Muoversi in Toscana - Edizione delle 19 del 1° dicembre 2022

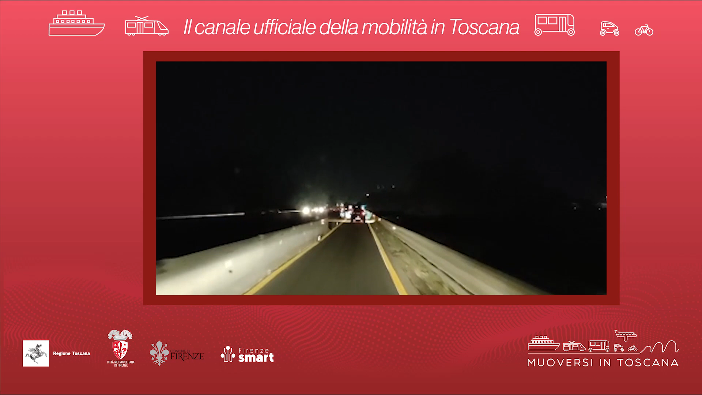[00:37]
In Fipili per lavori un chilometro di coda tra Empoli ed Empoli Est verso Firenze e un chilometro di coda tra Ginestra Fiorentina ed Empoli Est verso Livorno.
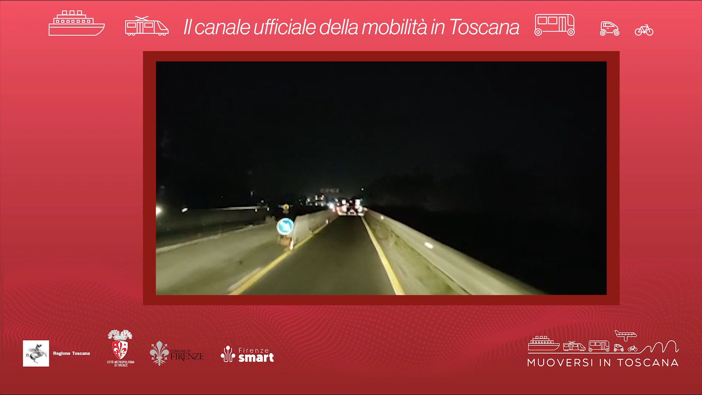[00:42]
Per questi lavori entrata chiusa Empoli Est verso Firenze.